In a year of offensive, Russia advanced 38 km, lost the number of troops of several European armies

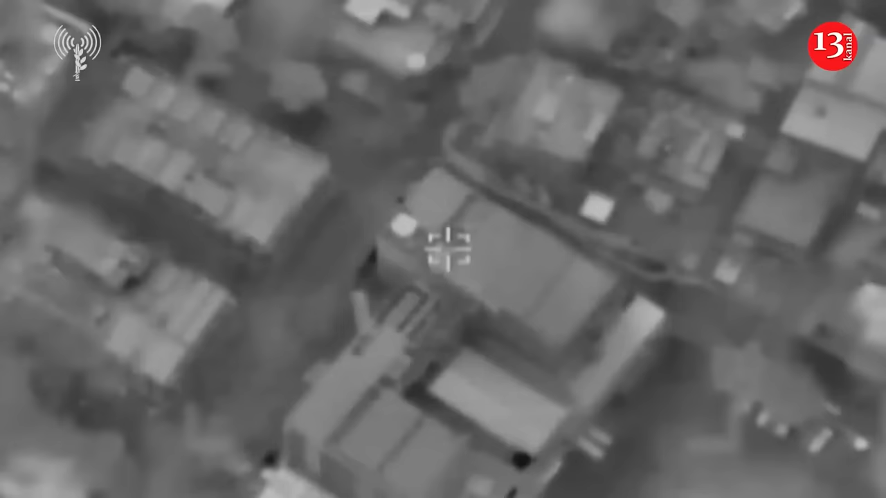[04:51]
precise strikes on Hezbollah financial stronghold in Lebanon one of our main targets last night was an underground vault with millions of dollars